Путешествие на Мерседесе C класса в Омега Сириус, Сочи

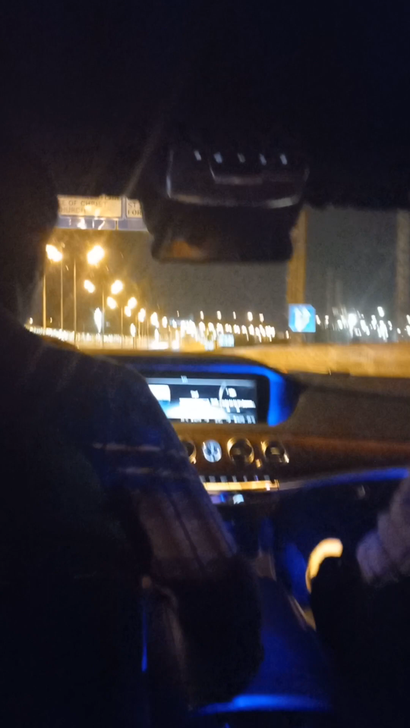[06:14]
Это Дельта Сириус, да, вот эта зеленая полоска?
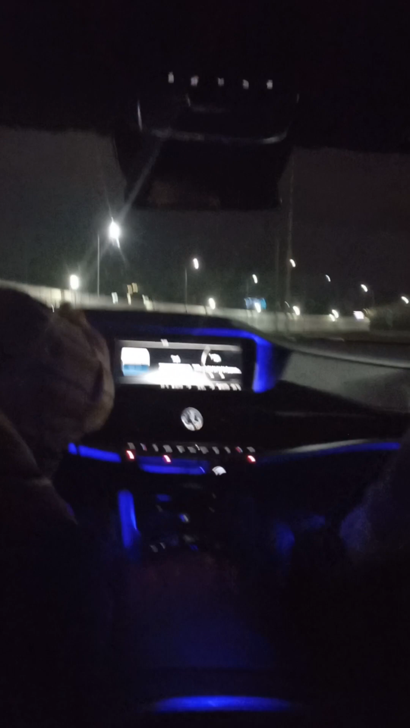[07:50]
В январе были здесь. Но Нет. В январе мы здесь не были. Мы прошлым летом здесь были. Может, вот это недавно открылось, но вот это недавно. Вот на территории Олимпийского парка вот здесь очень много, да, минимарков. Вот и наш пункт назначения. Омега Сириус. Я просто сочинский, я не одна. Понятно. Да, вот оно, а я
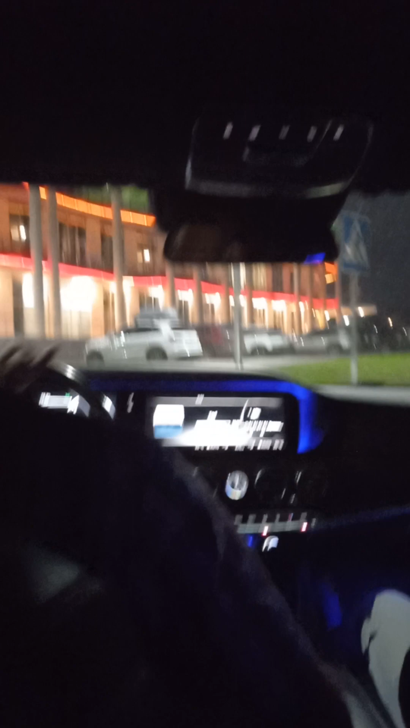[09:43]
Они поумнели, да? Да. Раньше у них тут шлагбаумы стояли. За голову взялись. Замучились, наверное, открывать его.